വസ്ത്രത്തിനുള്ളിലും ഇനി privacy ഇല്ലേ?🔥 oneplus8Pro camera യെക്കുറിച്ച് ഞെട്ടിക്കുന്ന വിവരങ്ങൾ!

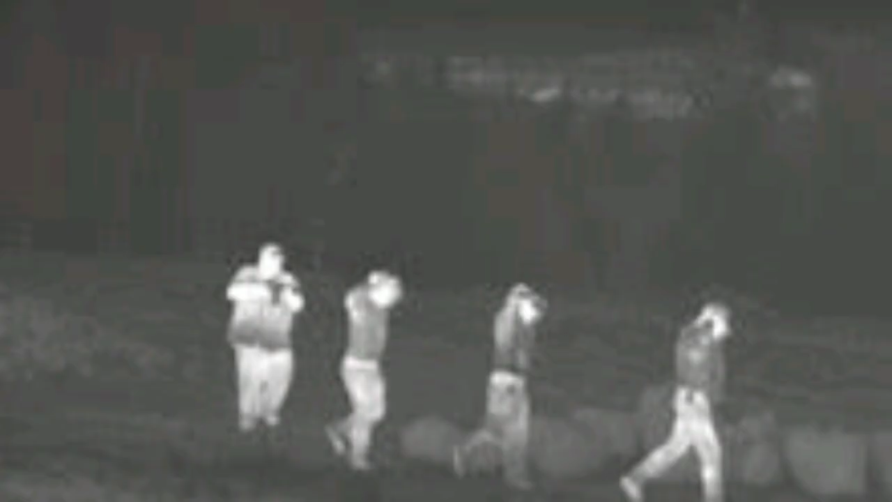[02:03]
അതിനപ്പുറം ഉള്ള വേവ് ലെങ്ത്താണ് ഇൻഫ്രാ റെഡ് എന്നറിയപ്പെടുന്നത്. ഇത് വെച്ചുള്ള ഫോട്ടോഗ്രാഫി ഇത് ആദ്യമായിട്ടൊന്നുമല്ല,
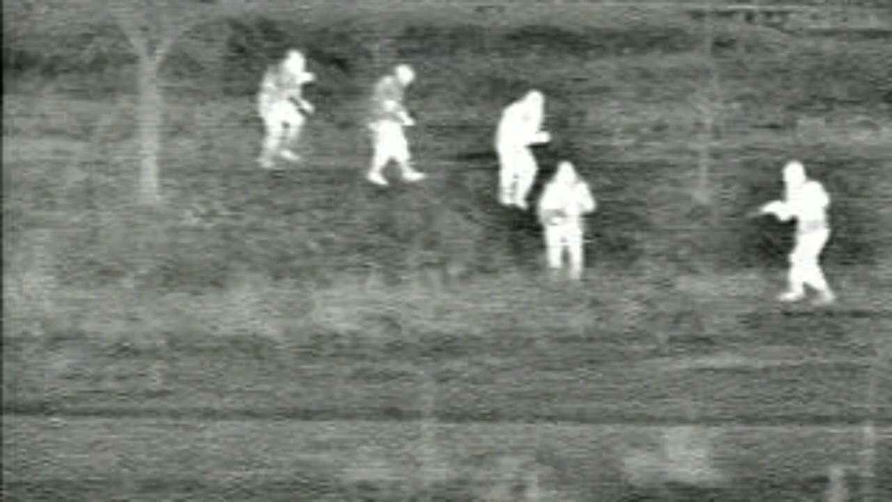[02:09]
മിലിറ്ററി പർപ്പസിനൊക്കെ രാത്രി കാലങ്ങളിൽ ഫോട്ടോ എടുക്കാൻ ഇത് യൂസ് ചെയ്യുന്നുണ്ട്.